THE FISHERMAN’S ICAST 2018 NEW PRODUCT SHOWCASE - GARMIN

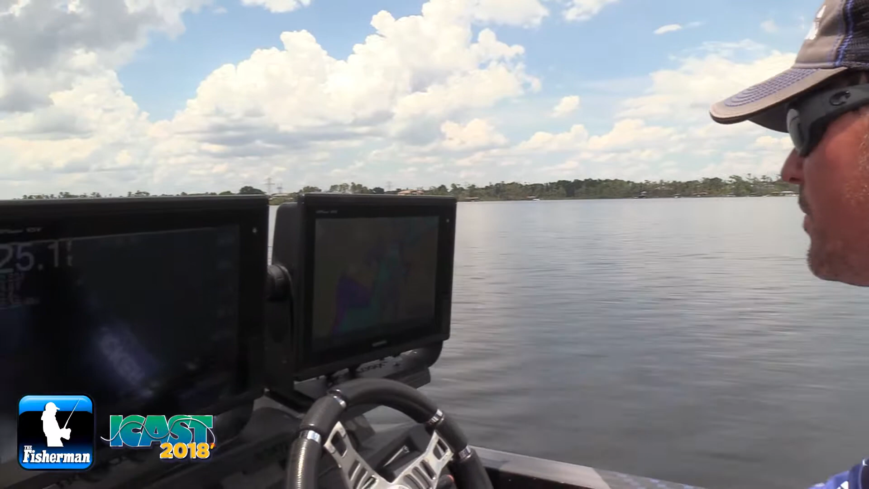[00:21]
a Bass Pro for Garmin, with the Panoptix LiveScope unit, which is a truly revolutionized fish finder, basically, that shows not a static echo, but a dynamic echo, where your bait and the fish in the area, which are moving, are moving on the screen at the same time.
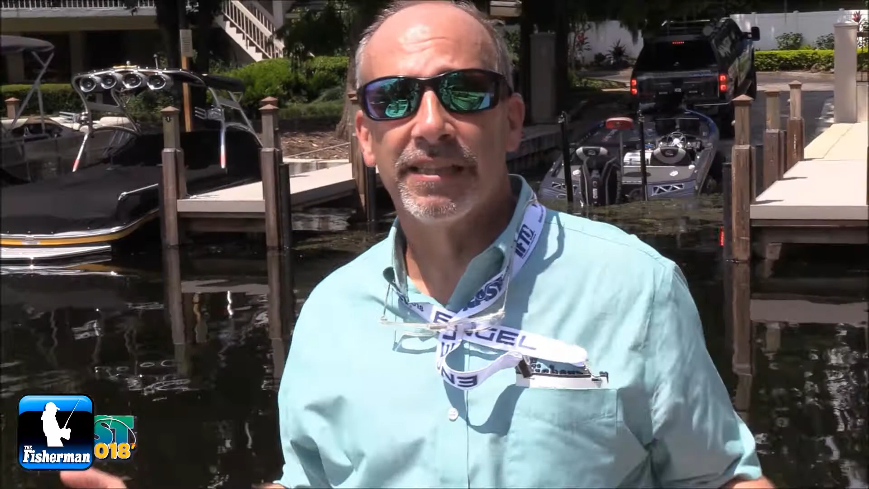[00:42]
I've never really seen anything like this before in sonar technology. This LiveScope shows you, A, where the fish are, B, how many are there. I've never been to this spot in my life.
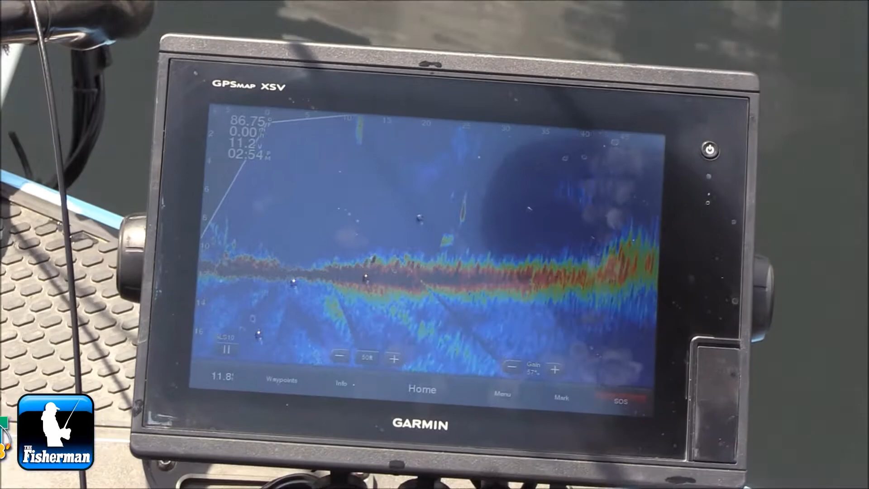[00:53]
We literally just pulled up, turned the camera on, and boom, boom, boom.
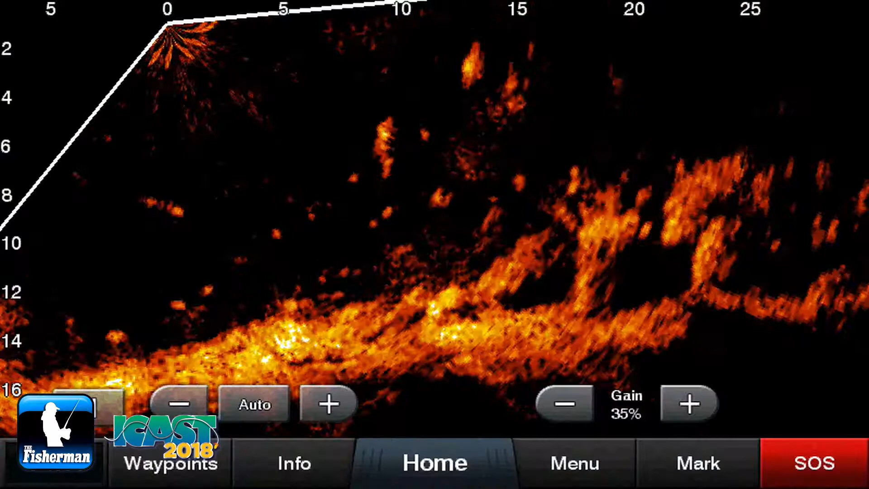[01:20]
I not only saw this one fish, but I actually saw like 20 fish, okay? There's 20 fish like this over there in that spot.
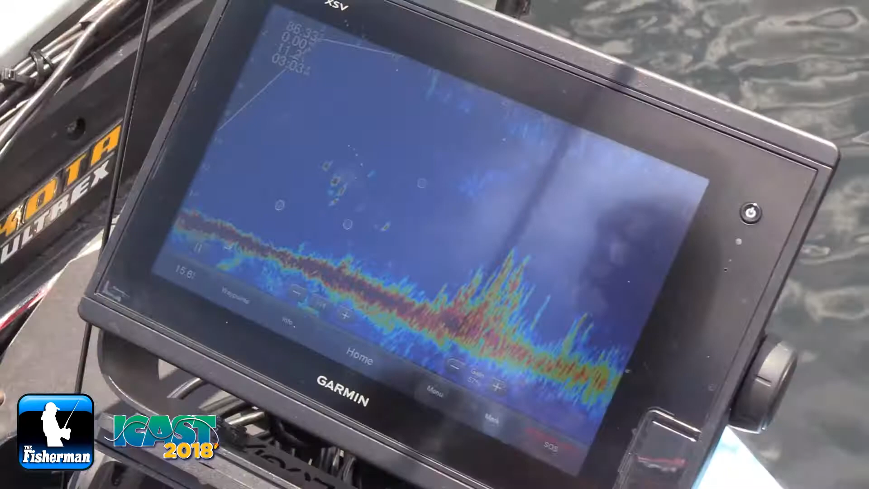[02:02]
You know, I can see the actual fish come to my bait and eat it. I can see where they are. I can see the position. I can see how they react to my bait.